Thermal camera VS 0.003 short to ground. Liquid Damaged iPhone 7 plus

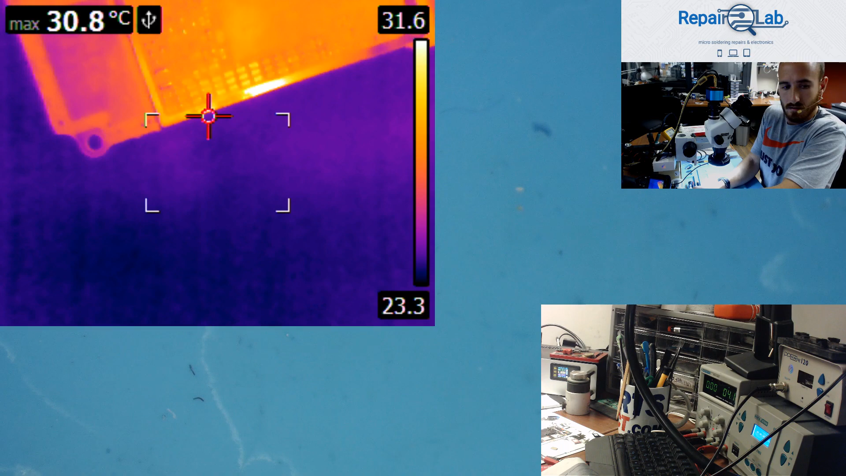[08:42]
On screen: max 30.8°C
I already know where the sort is because I found it earlier. Maybe you can see it. Watch carefully I'm gonna turn off the power supply. And I'm gonna turn it on again.
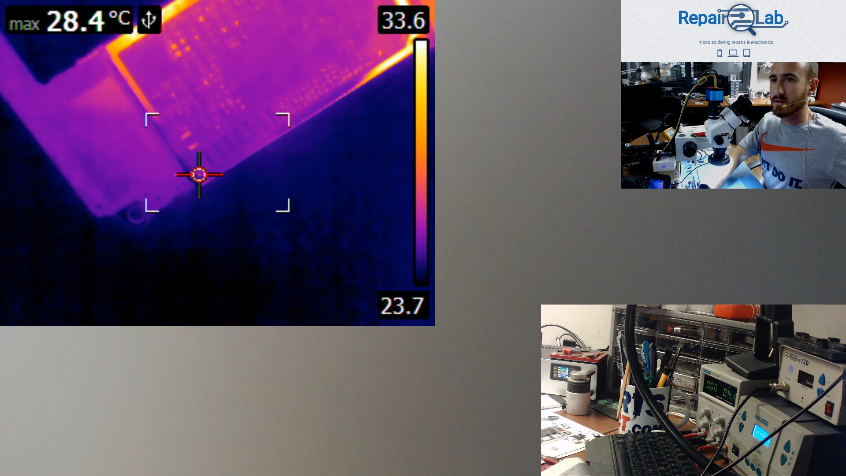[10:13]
On screen: max 28.4°C
Let's see if it's more visible that way. Let's see if it's more visible that way. It's a little little dot. Yeah, over there. You see? I'm opening power supply. I'm turning it off. Turning it on.
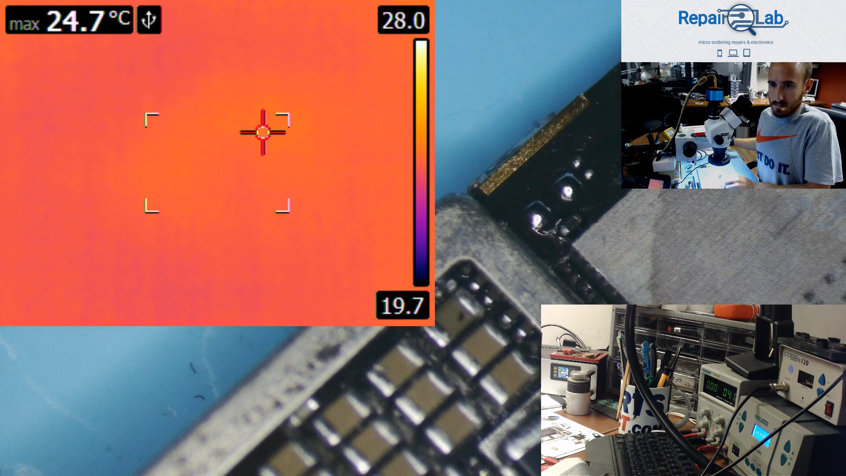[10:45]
On screen: max 24.7°C
Let's turn off the thermal camera.